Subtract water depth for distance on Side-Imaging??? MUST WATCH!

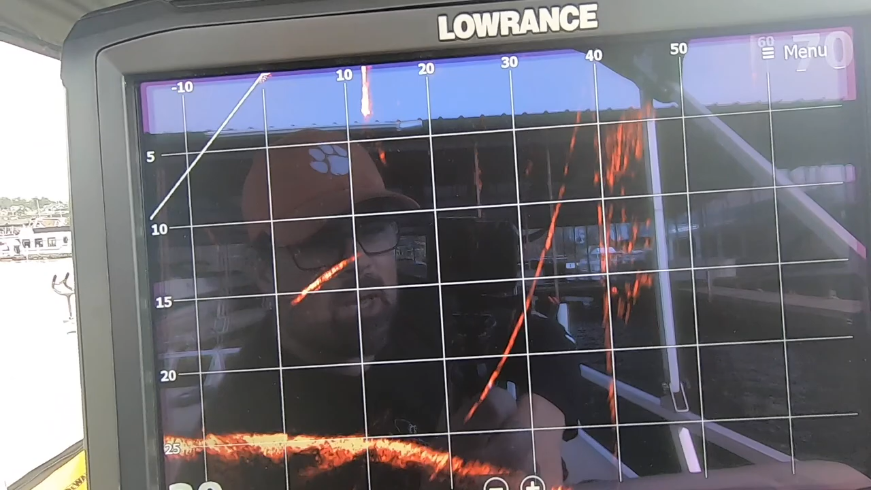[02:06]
But you can see the school of fish.
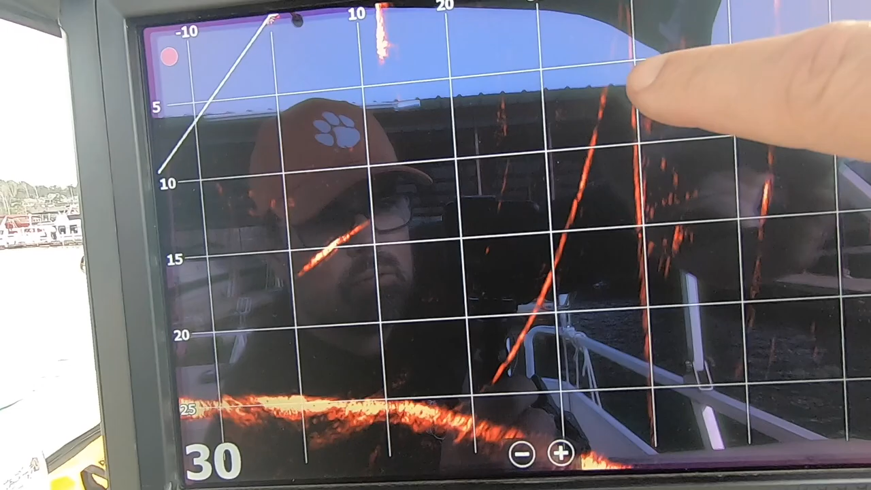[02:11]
You can also see the anchor cable coming off the boat dock. And then there's another one that's highlighting and hitting here.
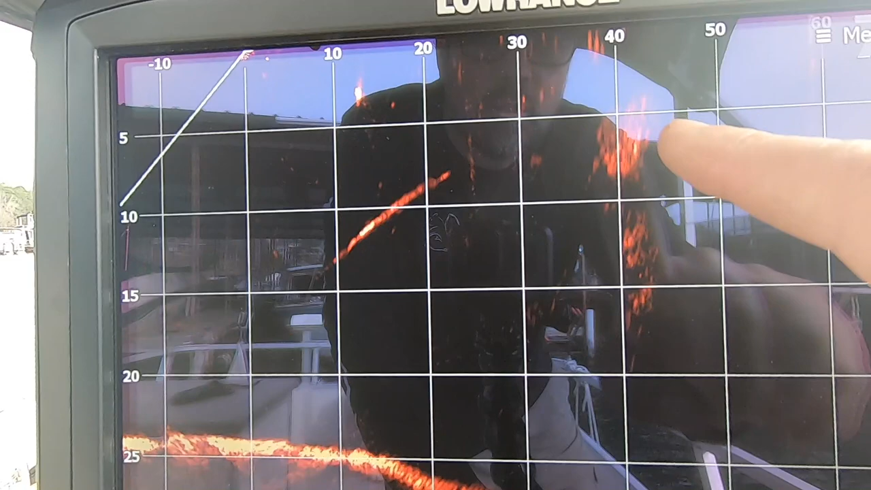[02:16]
So, there they are. They're good ways. They're up underneath that dock.
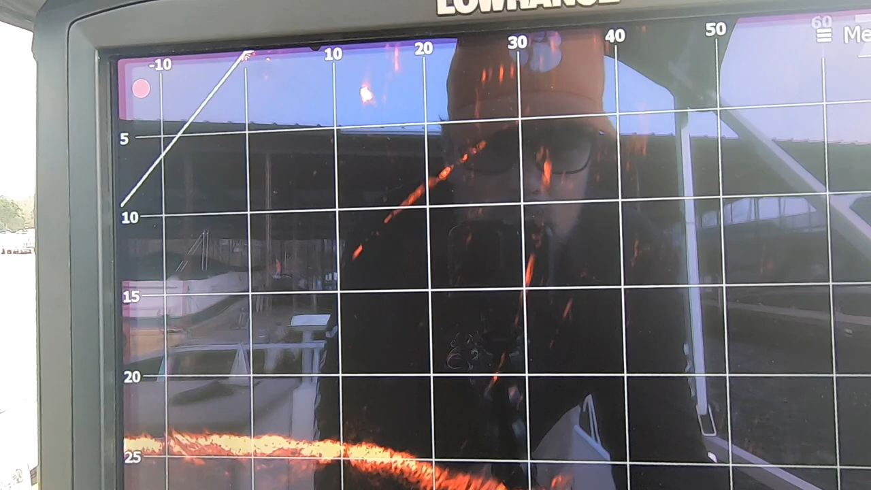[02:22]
If you're really good at pitching, you can catch them.
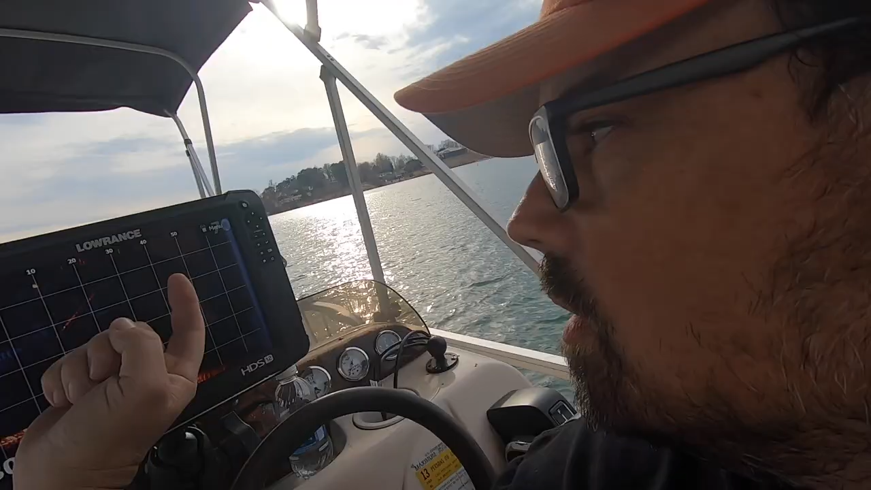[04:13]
They were in between the 40 and 50 range line mark. They weren't 18 feet away. That's what it was when I subtracted my water depth where it was.